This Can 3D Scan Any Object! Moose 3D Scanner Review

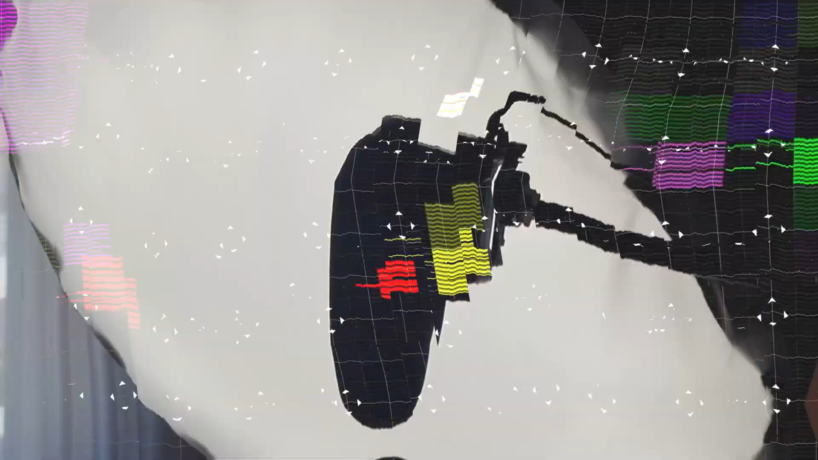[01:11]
Good lighting is key, so I'm using soft diffuse lights to reduce any harsh shadows.
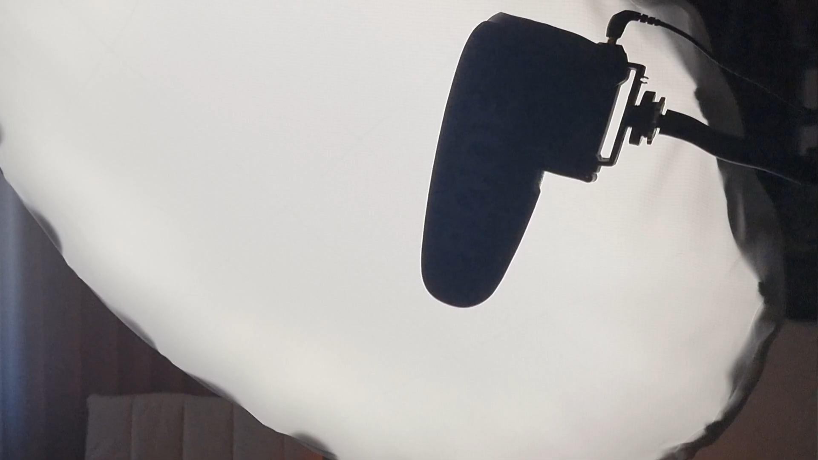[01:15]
Now let's connect our scanner to JM Studio and get started.
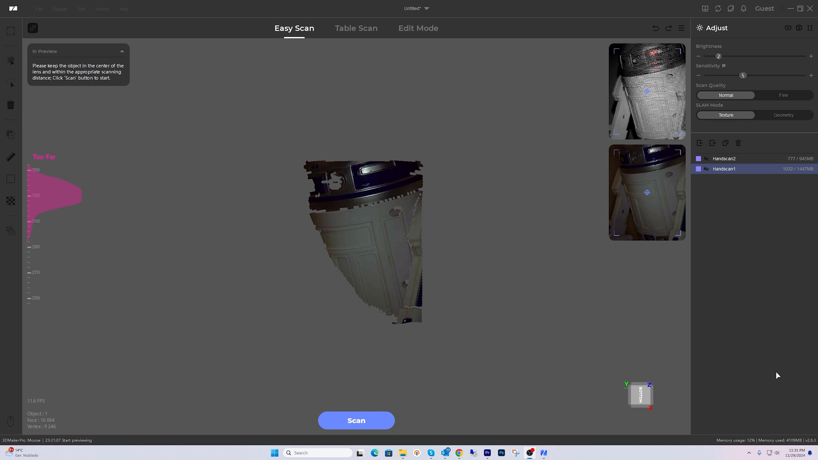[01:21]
Now in JM Studio I am setting the scan quality to normal and I found this mode great for capturing little details.
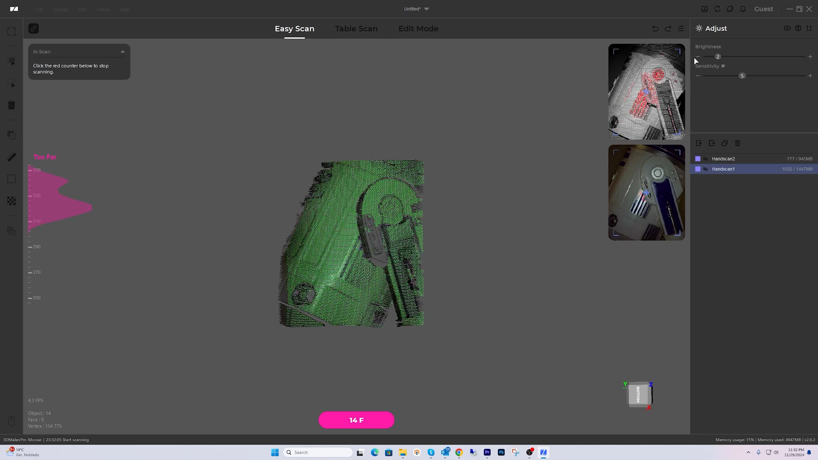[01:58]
This part might take a bit of time so patience is key. You want to scan from multiple angles to avoid any blind spots and capture all the details.
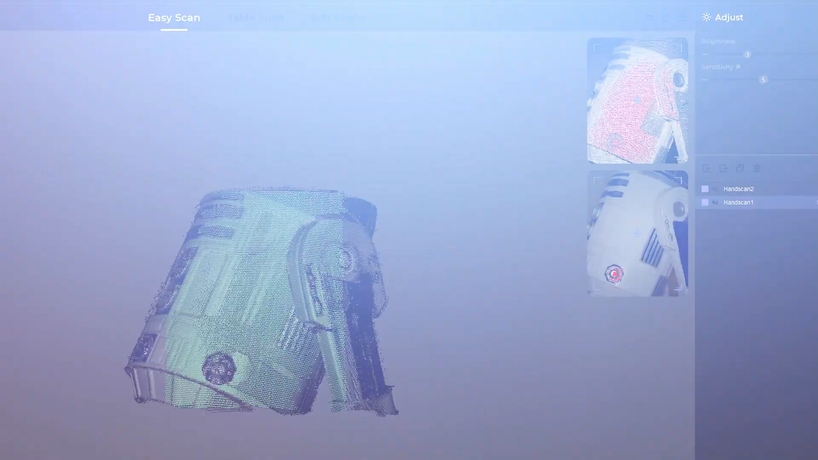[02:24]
You can see on the left side of the screen the perfect distance to a good scan and
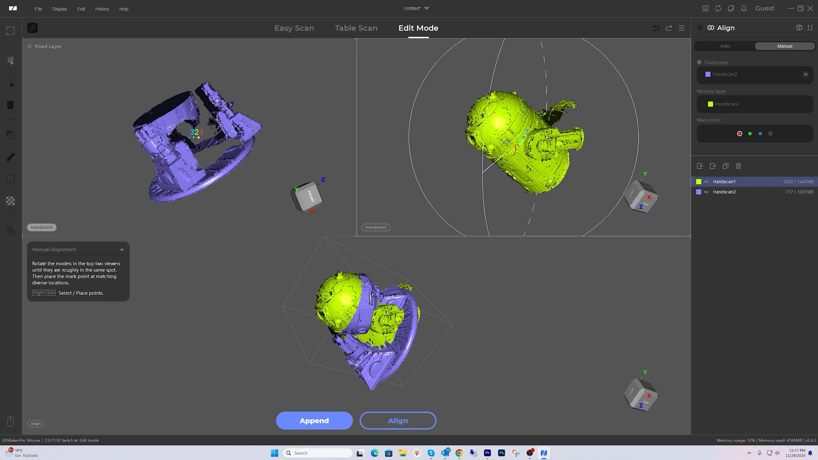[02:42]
The point cloud alignment is very easy to use.
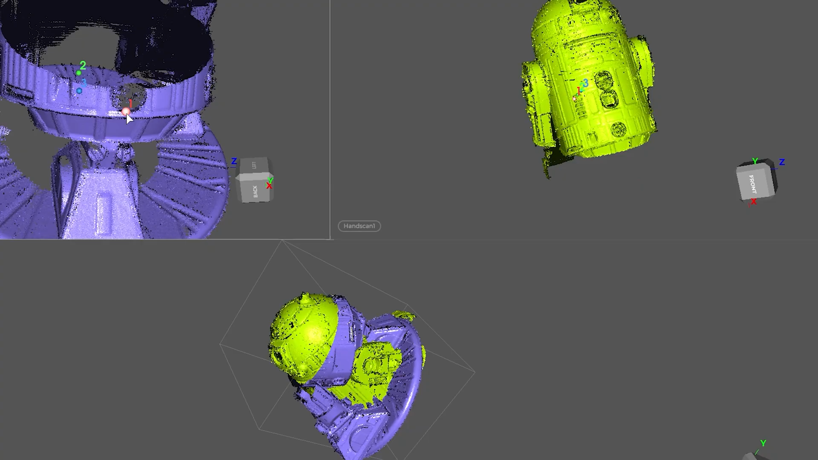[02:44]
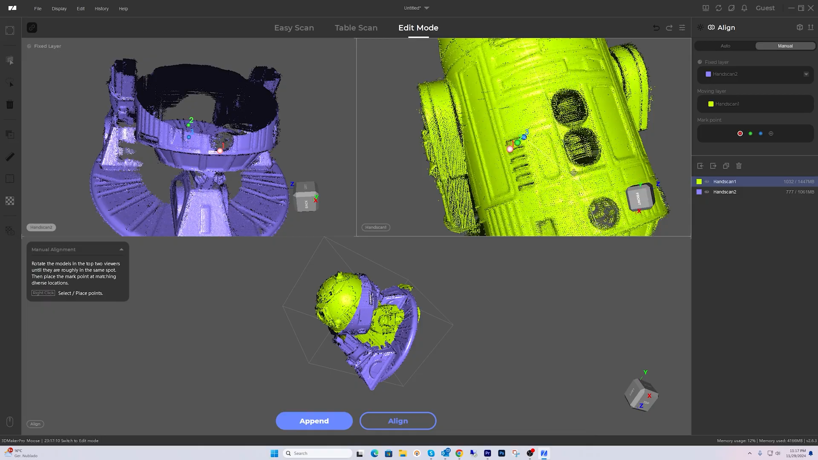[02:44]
Here you have three images on screen and you just need to select the marker points
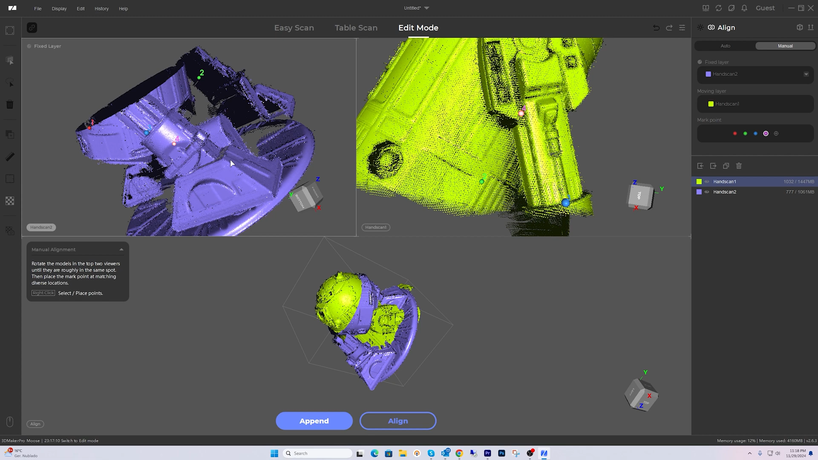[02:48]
and put them in the same place on both images. You can add more points for a more precise result.
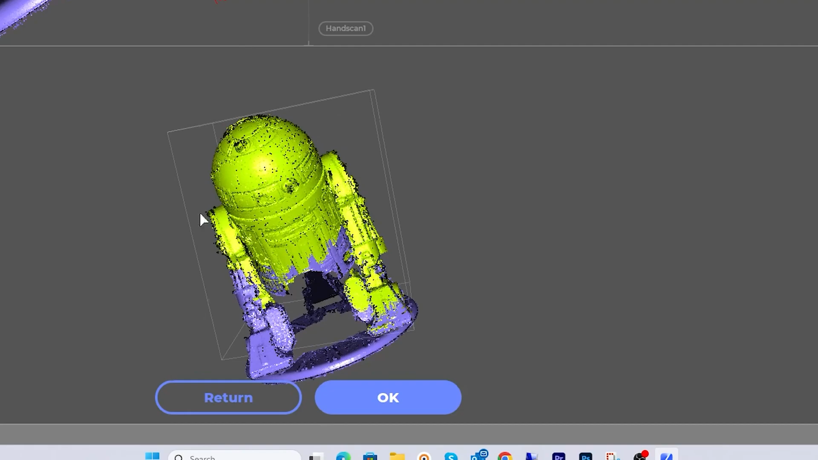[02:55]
Now comes the fun part. Time to process your scan. But first, a few tweaks.
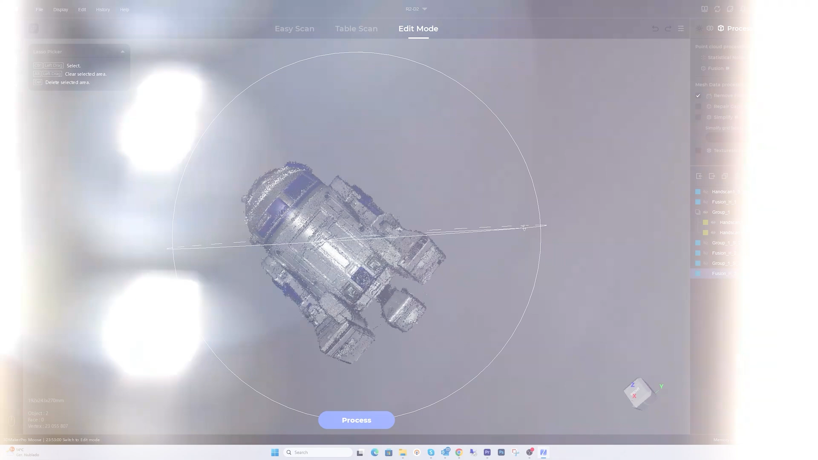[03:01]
You can select and delete unwanted parts before and after the process to make sure everything is perfect.
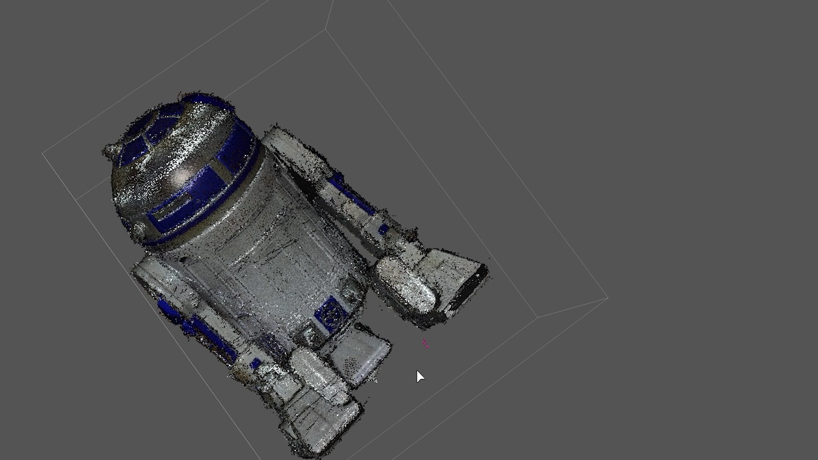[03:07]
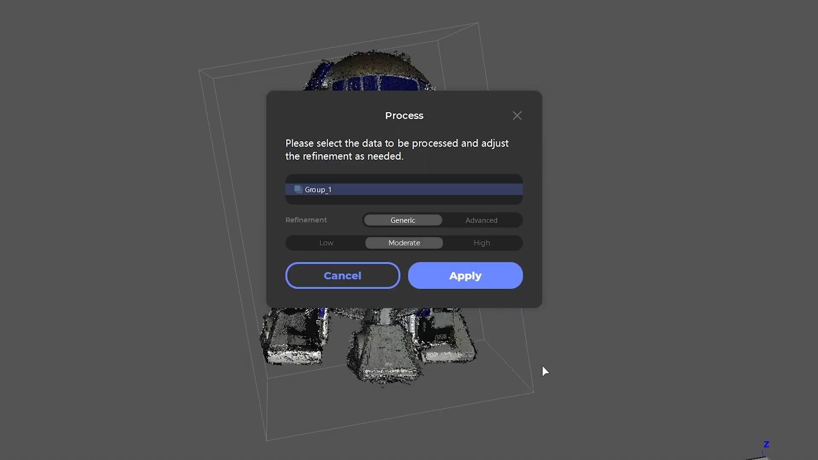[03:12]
When you click on process, you have a few more options.
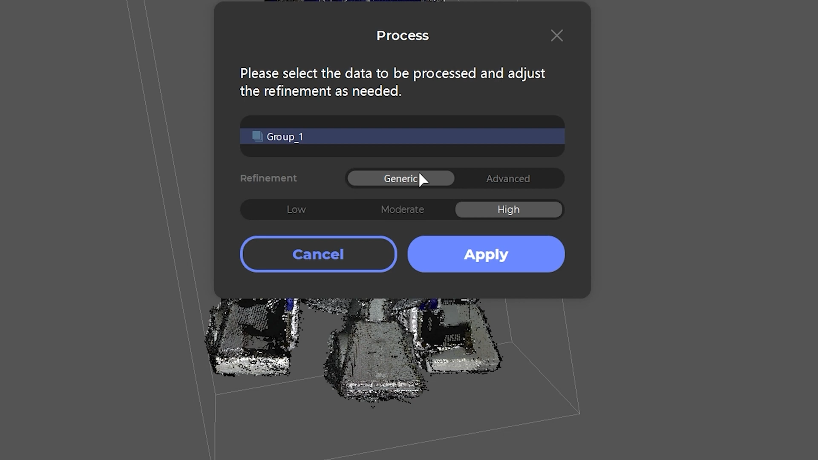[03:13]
I'll leave refinement as generic and high, but if you change to advanced, there are a few more options to choose from.
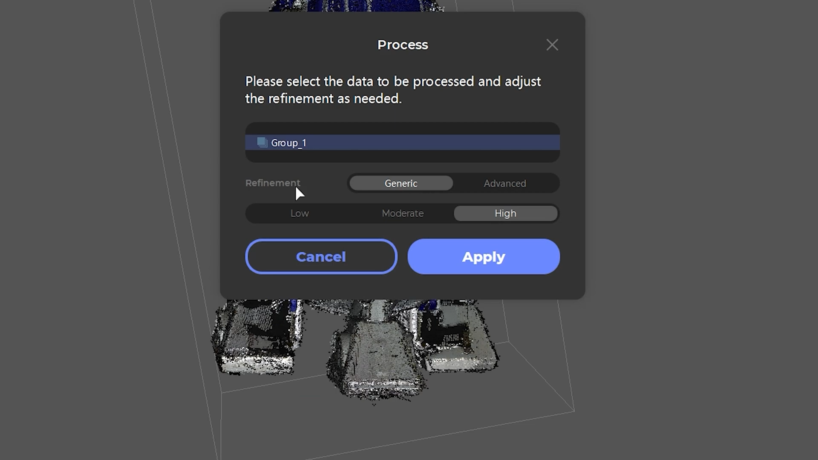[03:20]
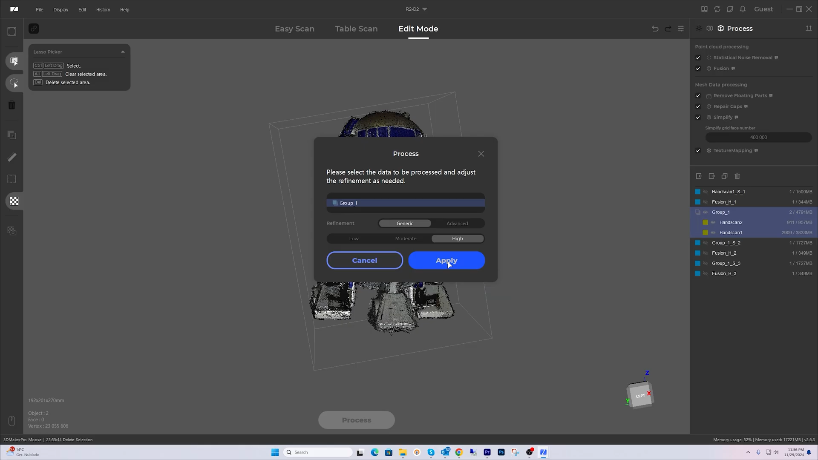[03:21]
JM Studio has already captured the color data. The texture mapping can take a little bit more time to process, so don't worry if it looks a bit stuck.
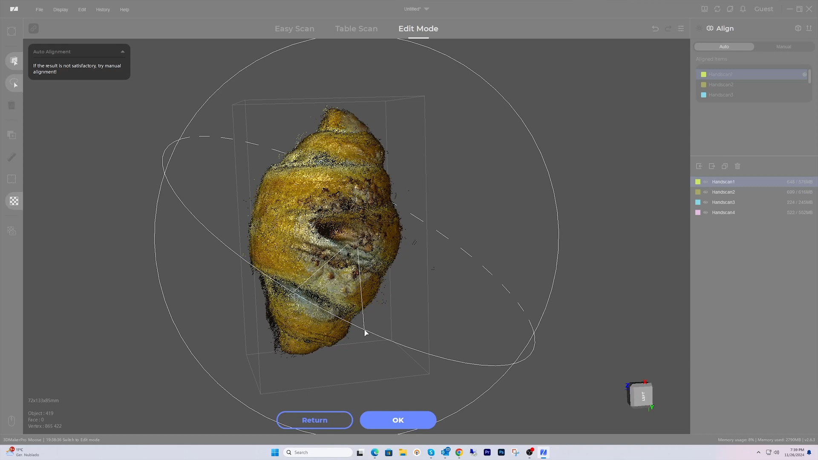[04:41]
And even the layers and flaky texture are fairly well defined. The color texture mapping did a great job of preserving the golden brown crust.
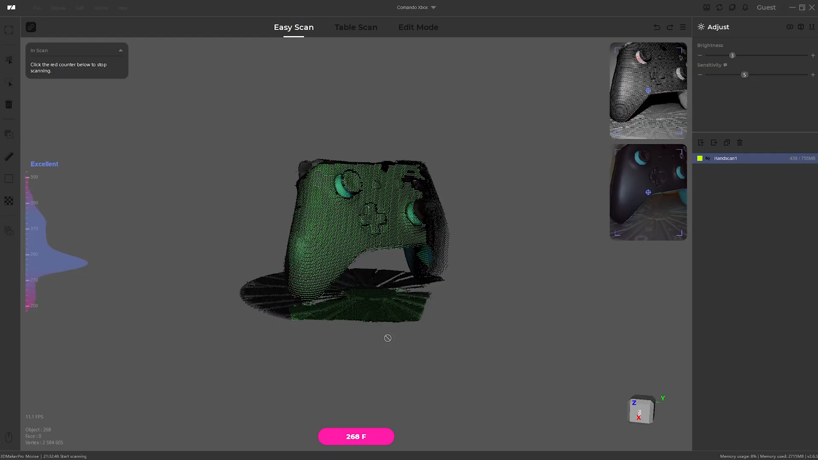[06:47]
With the controller balanced, I let the turntable do the work while the scanner captured it.
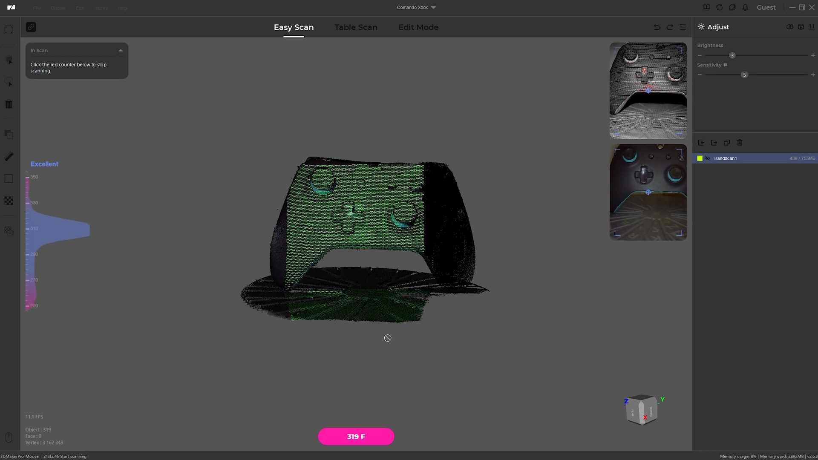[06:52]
The details came out great, especially around the thumbsticks and triggers, which I thought might be tricky.
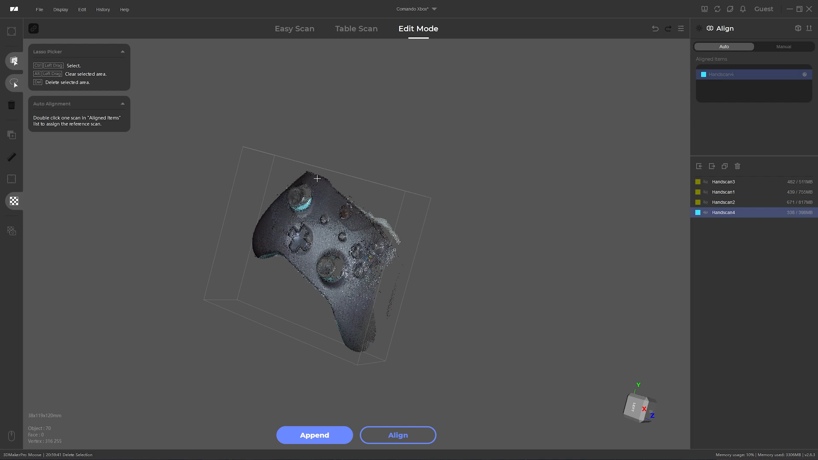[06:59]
In James Studio, the Audible line feature really impressed me. It merged all the scans seamlessly, even with the controller's intricate curves and buttons.